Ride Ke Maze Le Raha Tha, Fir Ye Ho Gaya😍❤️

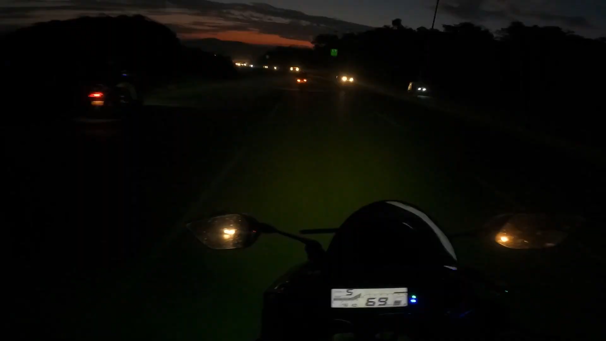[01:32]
तो वेरी गुड मॉर्निंग वल्कम बैक तो मैं चैनल थ्रॉटल जोकी आई होब यू अला दूएंग गुड सामने बहुती प्यारा साइक संराइज